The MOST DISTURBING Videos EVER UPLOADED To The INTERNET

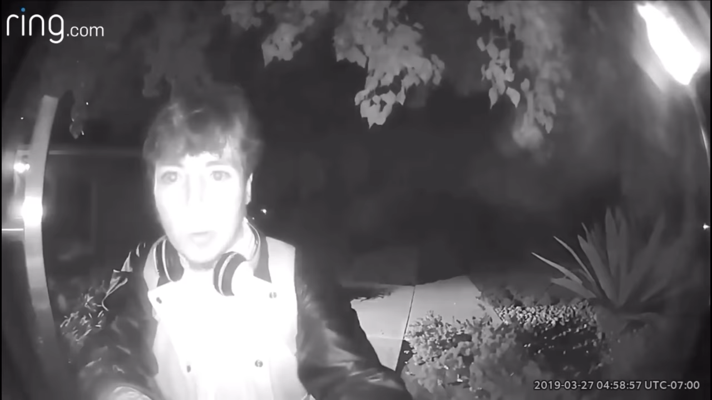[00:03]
In March of 2019, the Fresno Sheriff's Office in California released several videos of a man in his early 20s attempting to steal doorbell cameras from multiple houses in the neighborhood. In one of the videos, the man can be seen using a tool to try and remove the casing of the camera, but ultimately fails.
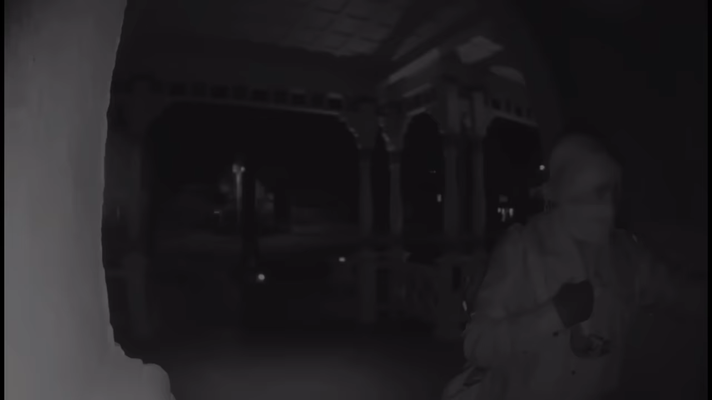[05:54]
This doorbell camera video was captured at around 3 a.m. and features a masked woman seemingly attempting to enter this house. When she notices the doorbell camera, she stares into it for almost a minute before putting on goggle-type glasses and pulling up her mask to hide her face.
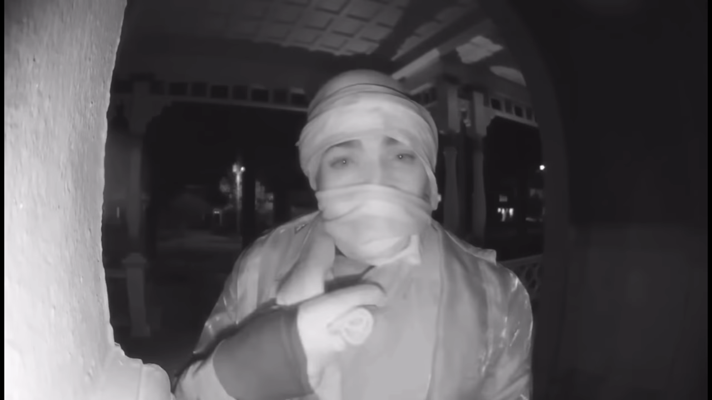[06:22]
Before leaving, she makes several hand gestures into the camera and then she can be seen grabbing something from behind one of the walls.
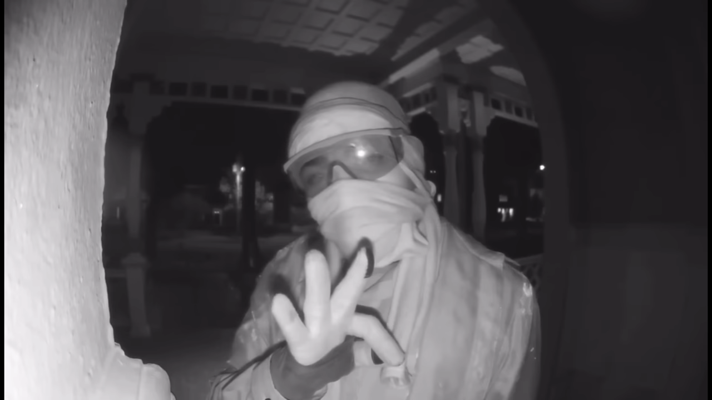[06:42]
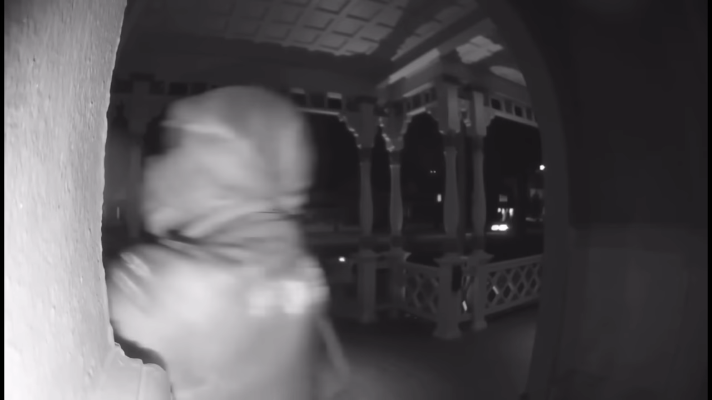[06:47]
While it may seem like she's leaving, she continues to pace back and forth in front of the house. The video ends here.
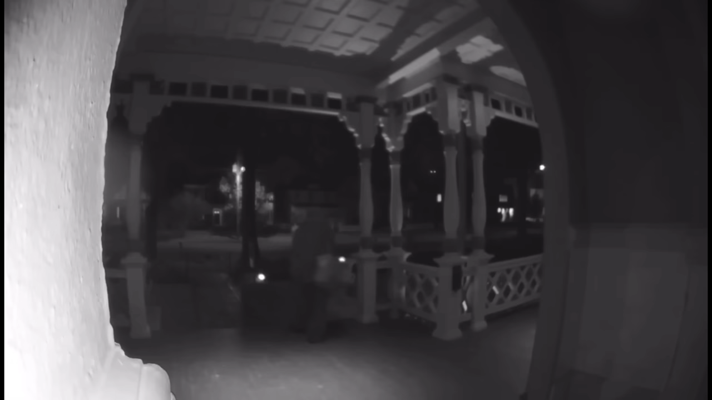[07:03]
However, according to neighbors, she was seen standing outside the house for another 30 minutes before leaving. It's unknown who the woman was or what her intentions were, but the fact that she attempted to hide her identity raises concerns.
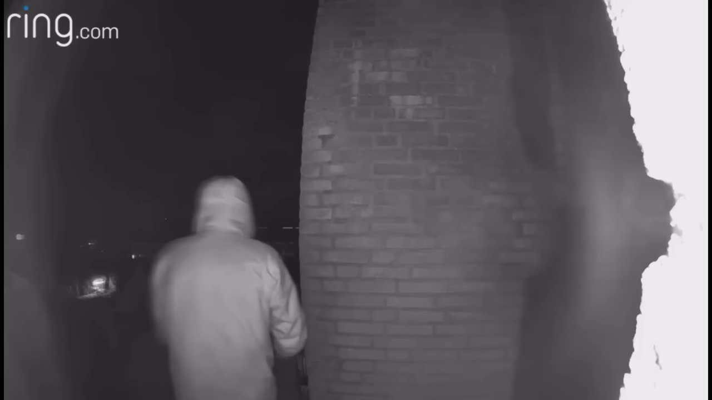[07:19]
This footage was captured in April of 2022 in Netherlands. On a typical night, the homeowner heard noises on the roof, thinking it was an animal, he went back to bed. The next morning, he checked this footage from his Ring doorbell and saw three, maybe four young men trespassing on his property. Two of them were climbing on the roof while the others can be seen whispering to someone out of the camera's view.
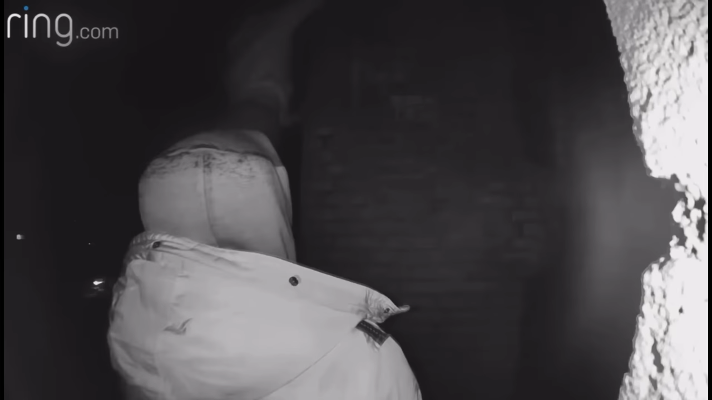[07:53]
It was clear they were attempting to burglarize the house, evidenced by the scratch marks found on two upstairs windows, as if someone was trying to open them.
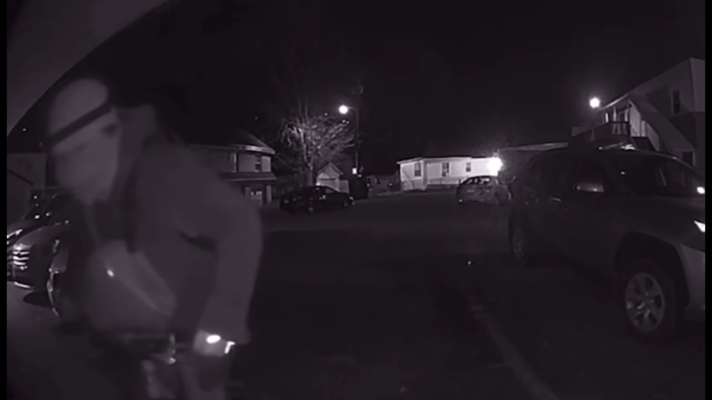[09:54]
What makes it even creepier is that he confesses to looking into random people's windows through their doorbell cameras. Christmas. I'm sorry. Looked in one day and saw you. And, oh God, I can't stop. The intents of this man are unclear. It's also unclear whether the man was seen again. This video was captured on September 14th of 2022.
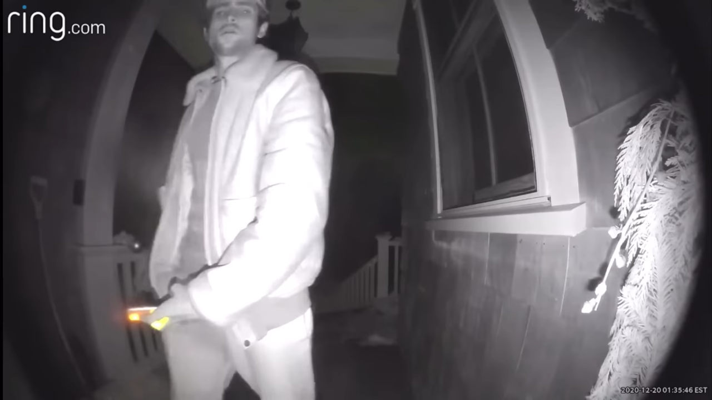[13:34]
Despite being caught on the doorbell camera, he doesn't seem to notice or care, shining the flashlight around. He even can be seen looking directly at the camera at a point in the video, but still proceeds with his activity. Later that night, the house was broken into, and the police wanted to speak to this man.
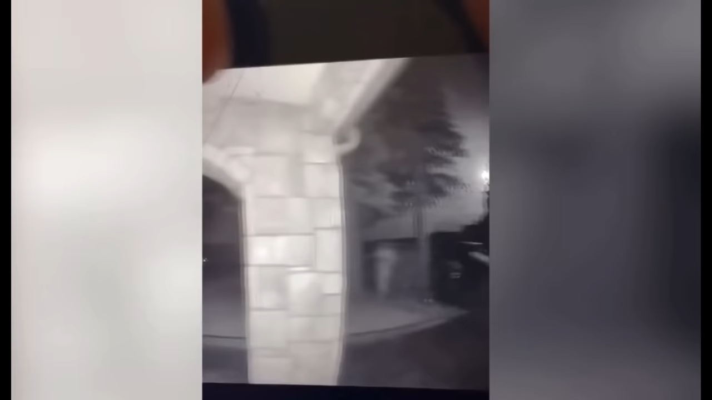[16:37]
This video was captured in the middle of the night and shows a mysterious figure passing back and forth in front of this house, setting off the Ring doorbell camera alert.
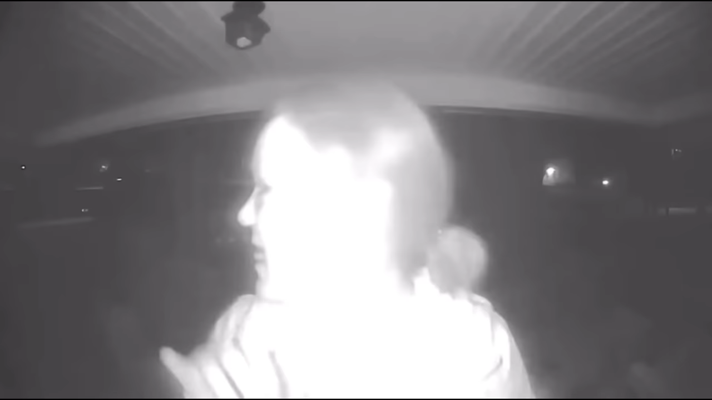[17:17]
She seems to be acting strangely until a car passes by, at which point she breaks character to avoid drawing attention to herself.
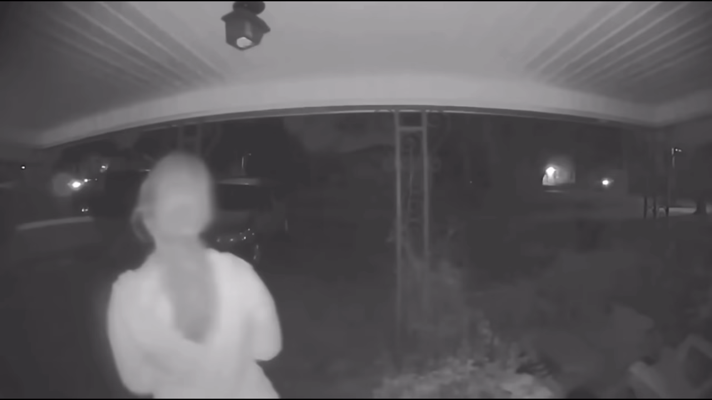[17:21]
After the car is gone, she approaches the door and puts her face right up to the camera. The homeowner claimed that he had no idea who the woman was. This video captures a disturbing incident recorded by a doorbell camera.
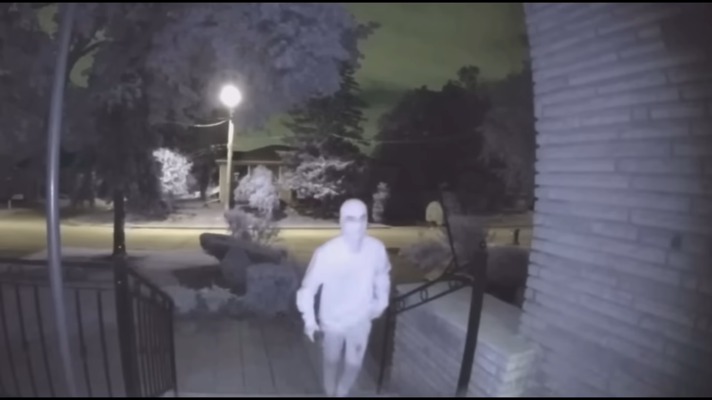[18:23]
This video was captured in May of 2020, at around 9:40 p.m.
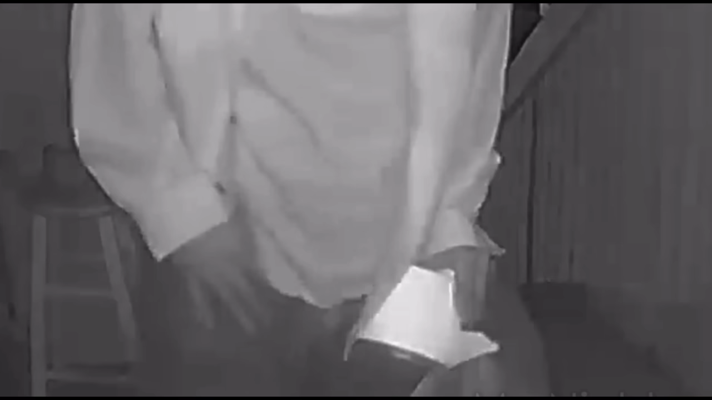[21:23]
This video shows a man approaching a random porch while holding a plastic bag and a roll of toilet paper, looking confused. His behavior is strange, suggesting he could be under influence of something. The homeowner, who is on the other side of the closed door,
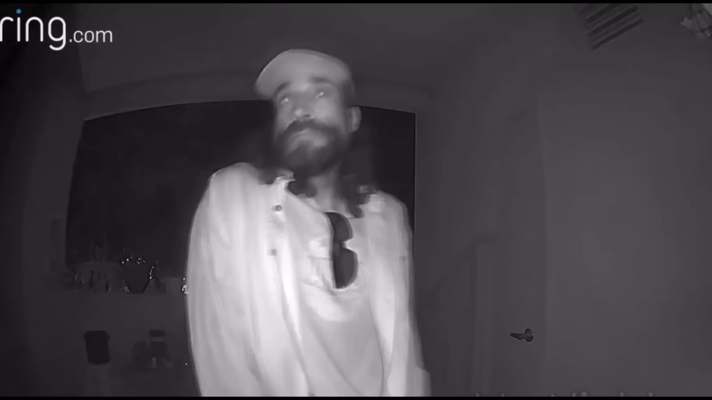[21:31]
can tell that something is off about the man's behavior. How can I help you? My name is James. What's your name?
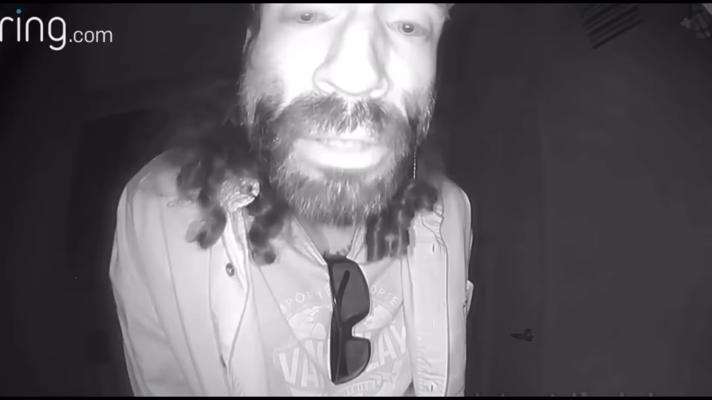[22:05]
James. And who are you looking for? No, a friend of mine. No friend of yours lives here, buddy. And I got a Glock over here ready for you. So if you don't get the fuck off my porch, I'm gonna unload it on your fucking face. Get the fuck off my porch.
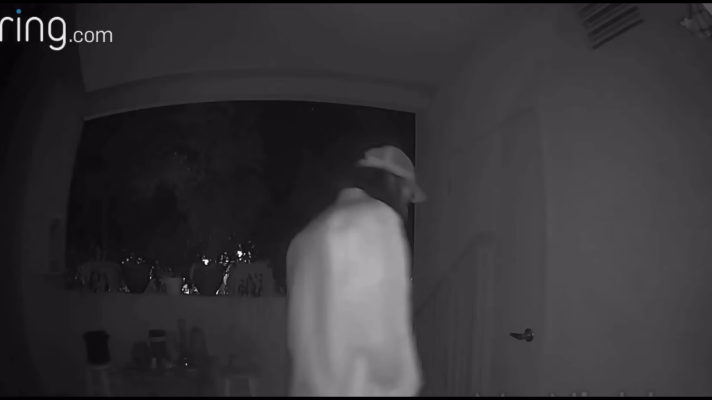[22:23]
The homeowner asks the man who he's looking for. The homeowner handles the situation perfectly by communicating through the door before opening it. After catching on to the man's suspicious behavior, he makes the man aware that he has a gun. This was an effective way to get the man away from his front door.
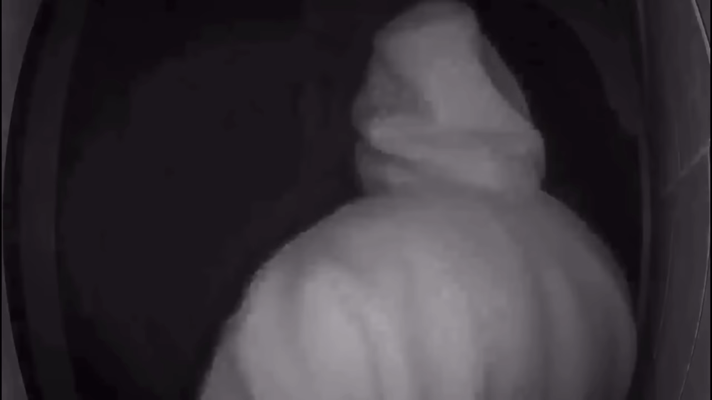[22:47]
This doorbell camera footage was recorded in the morning of October 2, 2022. It shows three men standing right in front of the front door of this house.
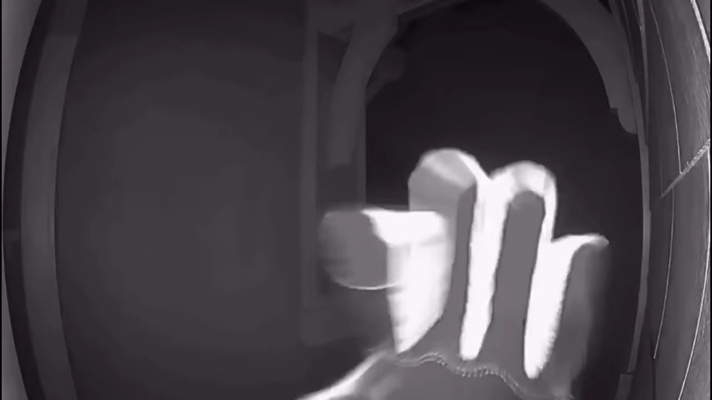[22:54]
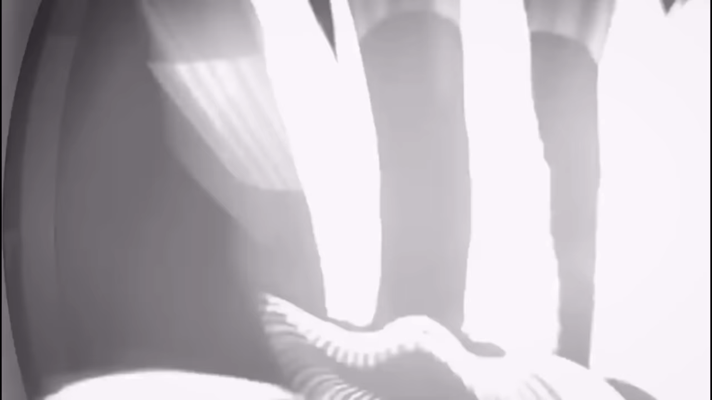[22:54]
They have weapons and are masked. When one of them notices the doorbell camera, he immediately covers it with his hand.
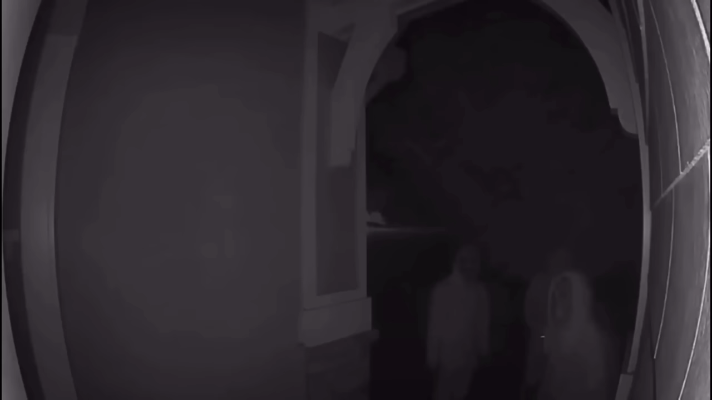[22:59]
His glove is all that can be seen for a good part of the video.
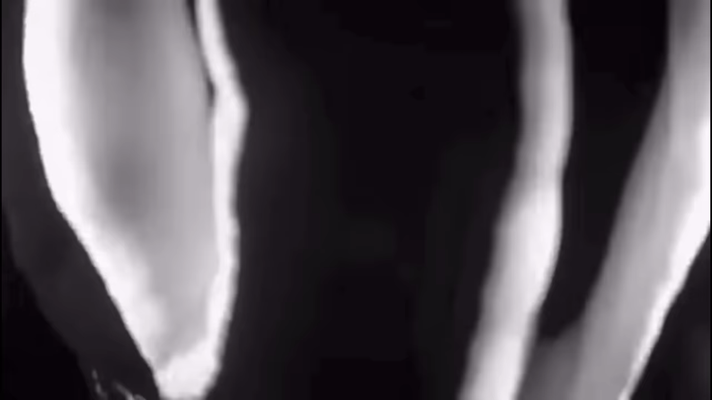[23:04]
He uncovers the camera for a second, revealing all three men.
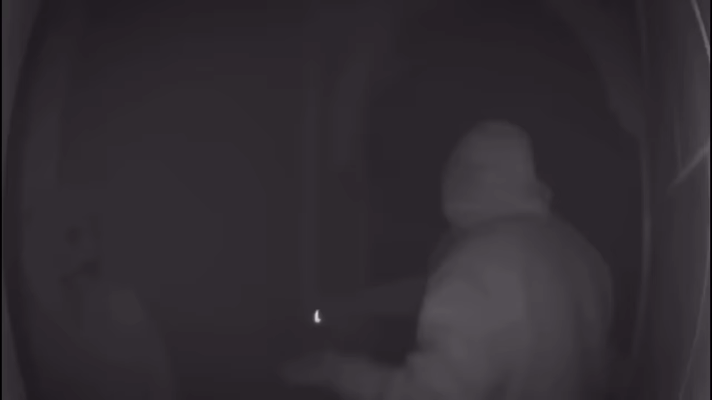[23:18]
They can be seen leaning against the wall and crouching down low to the ground,
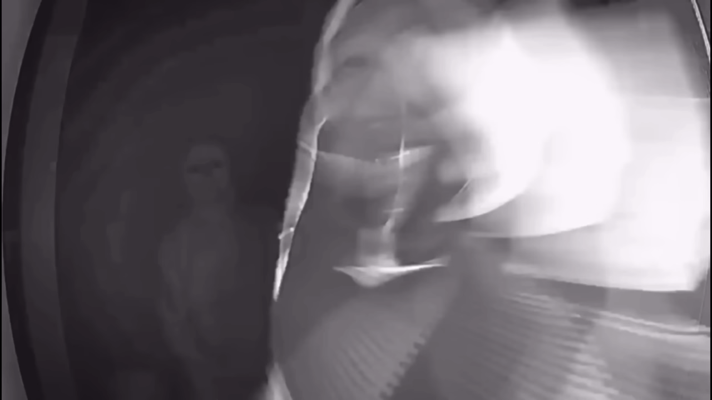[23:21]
obviously trying to prevent being seen by anyone inside.
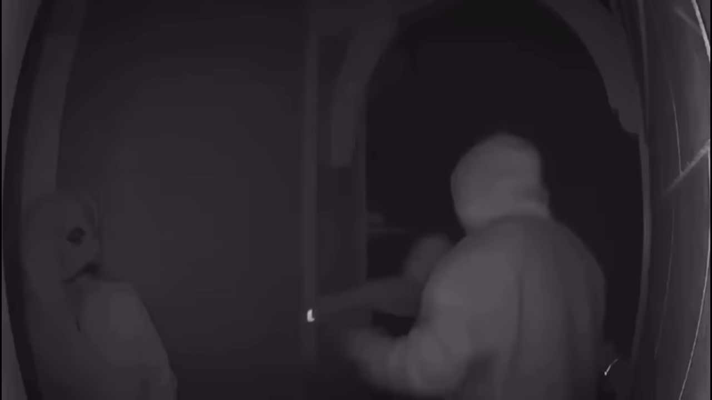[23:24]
At that point, the homeowner is eventually awakened by the motion-detected phone notifications.
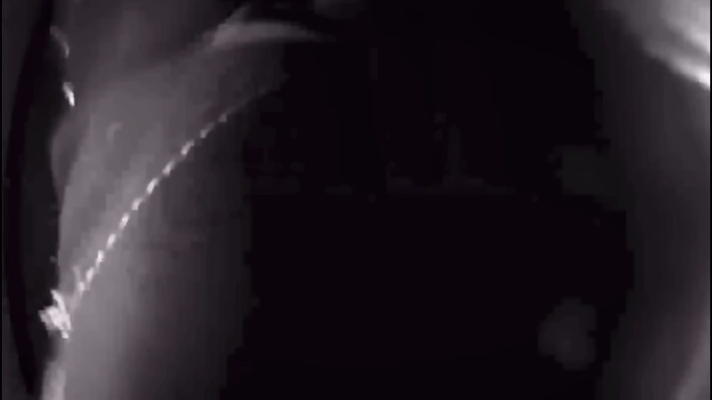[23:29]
When he opens the app, all he can see is a glove covering the camera.
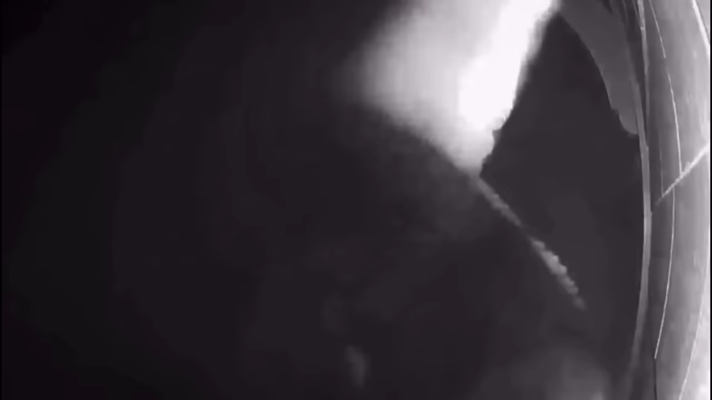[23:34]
He turns on the speaker and attempts to identify the person on his front porch without having viewed the earlier footage.